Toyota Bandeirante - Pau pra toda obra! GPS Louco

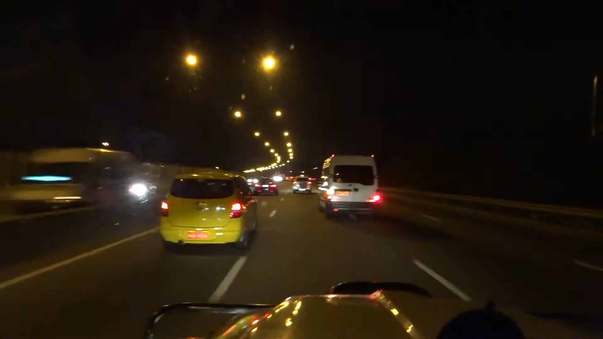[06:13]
Completa, entregamos a Carol, são e salva, e agora estamos retornando para Petrópolis pela linha vermelha.
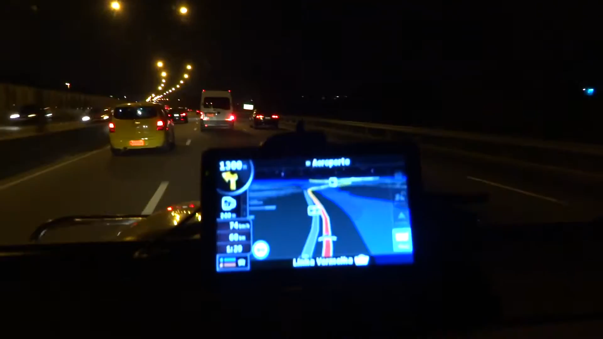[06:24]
A criançada andou de metrô, ficou apavorada, mas o passeio está sendo bom demais. Mais uma missão bem sucedida, agora faltam 59 quilômetros para chegar em casa. Um pulo!